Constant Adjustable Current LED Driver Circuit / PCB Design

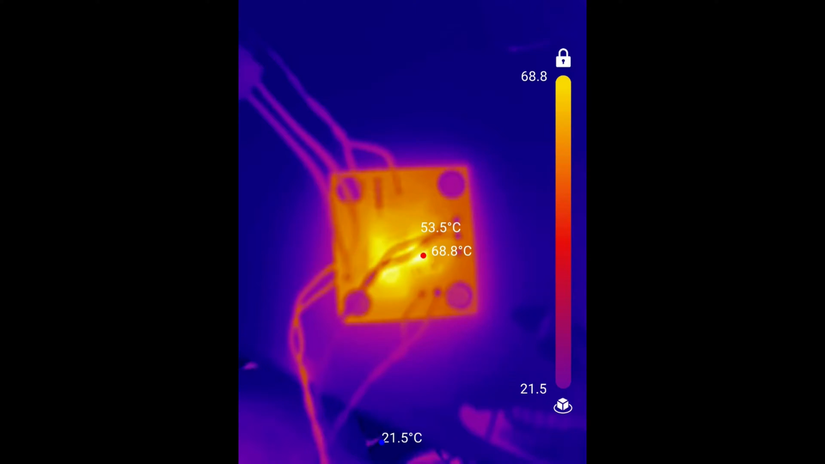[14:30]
On screen: max 68.8°C, min 21.5°C
And you can see the hottest point on the board is around 67 degrees on the regulator. There's some hot spots on the inductor and diode. And the max temperature on the LEDs is around 71 degrees,
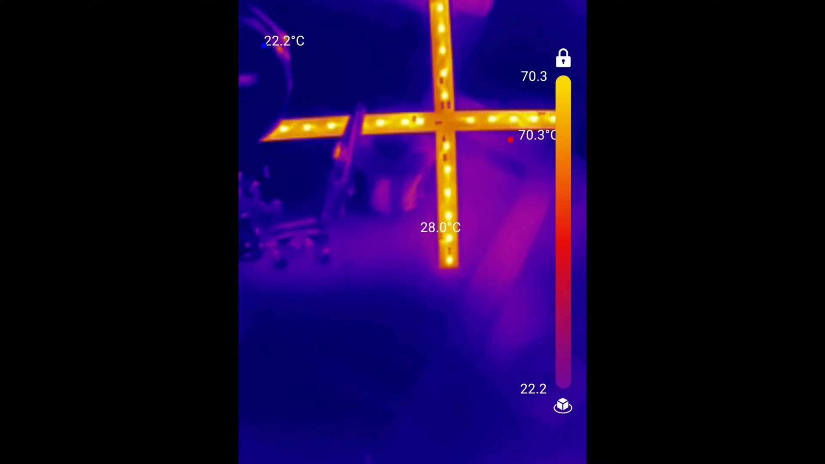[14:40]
On screen: max 70.3°C, min 22.2°C
which isn't very hot for an LED. They can get much, much hotter.